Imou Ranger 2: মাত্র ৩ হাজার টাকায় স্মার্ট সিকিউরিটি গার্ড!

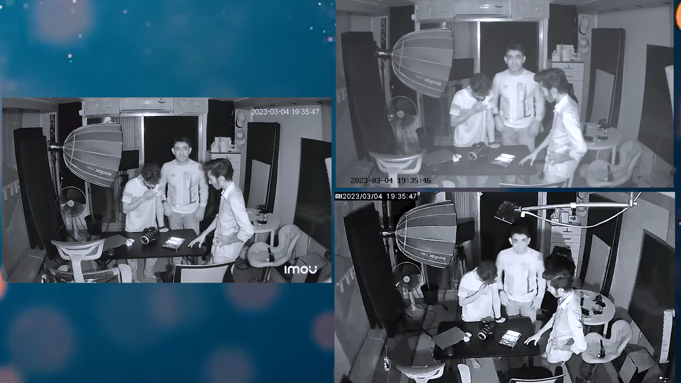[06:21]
আমাদের টেস্টিংয়ে আমরা কিন্তু যথেষ্ট ওয়াইড পেয়েছি ইমোর এই মডেলটাতে,
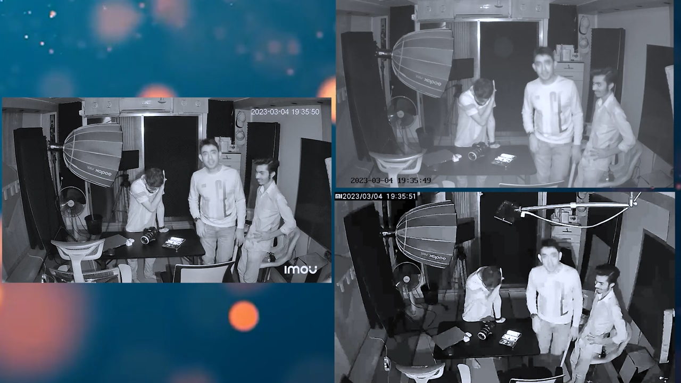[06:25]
এবং যদি পিকচার ক্লারিটির কথা বলি তাহলে বলবো তিনটাতেই হাড্ডাহাড্ডি লড়াই করেছে, তবে এখানে বেশ খানিকটা ডিটেইল ধরে রাখতে পেরেছে ইমো রেঞ্জার 2।
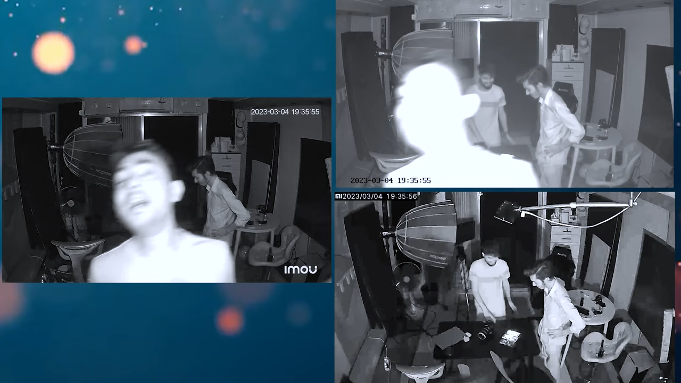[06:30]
নাইট ভিশনও কিন্তু আমাদের চোখে ইমো রেঞ্জার 2-টা বেটার আউটপুট দিতে পেরেছে।
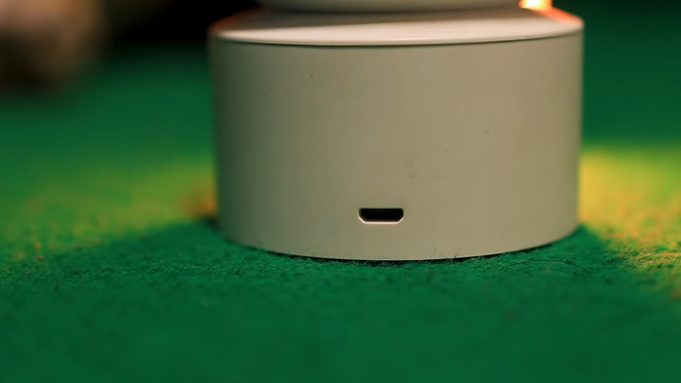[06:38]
আর শাওমি 360 ডিগ্রির তো ল্যান পোর্টই নাই, সুতরাং আপনার বাসায় যদি কোনো সার্ভিলেন্স সিস্টেম থাকে সেটা কিন্তু এর সঙ্গে কানেক্ট করতে পারবেন না।
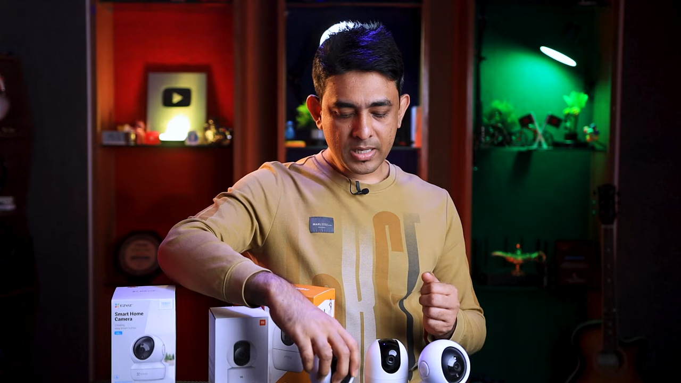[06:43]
পাশাপাশি শাওমির আর একটা দুর্বলতা হচ্ছে এতে 64 GB পর্যন্ত সাপোর্ট করে, এর বেশি মেমোরি কার্ড কিন্তু সাপোর্ট করে না।
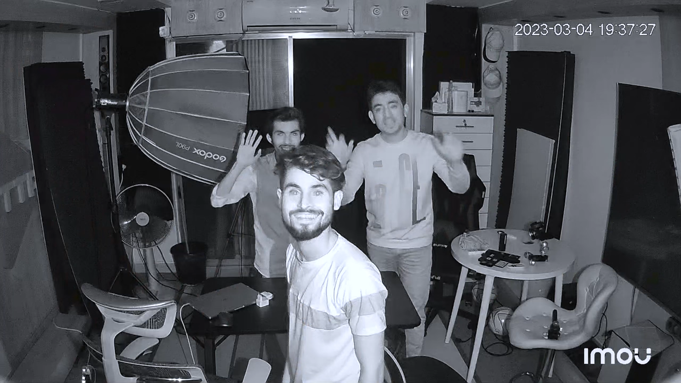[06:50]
আর ভিডিও কোয়ালিটি অলমোস্ট তিনটারই সিমিলার, তবে আমাদের কাছে ইমো রেঞ্জার 2-টা বেটার মনে হয়েছে।